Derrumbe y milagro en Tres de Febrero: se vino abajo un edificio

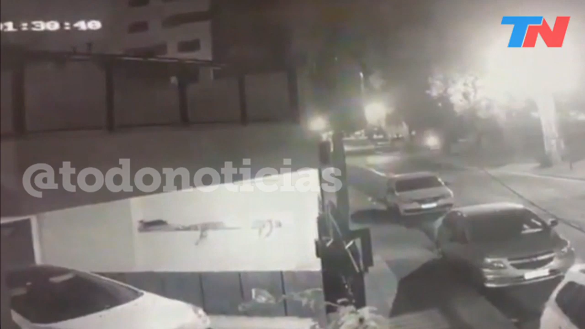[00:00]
Vean estas imágenes que filma la gente. Miren, miren. Ay, qué impresionante. Impresionante. Cae sobre una de las colectoras, ahí en 3 de febrero, un edificio de construcción que se derrumba prácticamente sobre la General Paz. Esto es en Sáenz Peña, en el partido 3 de febrero, cerca a las 2 de la mañana. Despiertos durante la madrugada y lo compartió un vecino de Sáenz Peña a las 2:49 a.m. Había pasado hacía media hora.